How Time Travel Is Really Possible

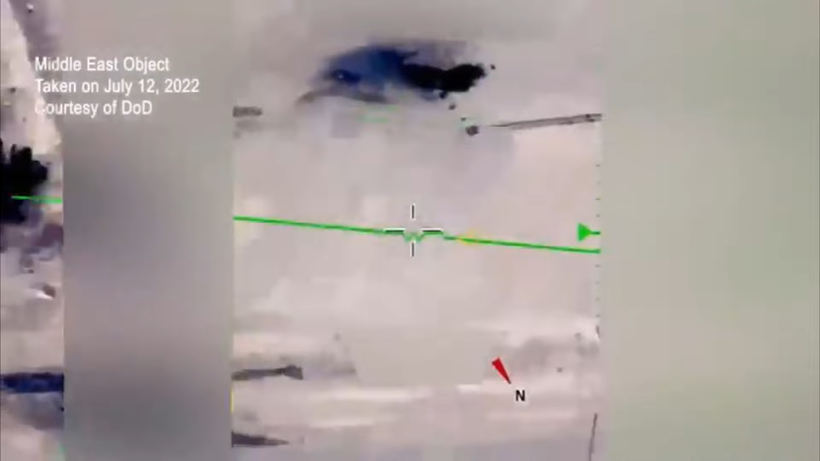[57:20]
In addition, footage of two recently declassified UFO sightings was shown.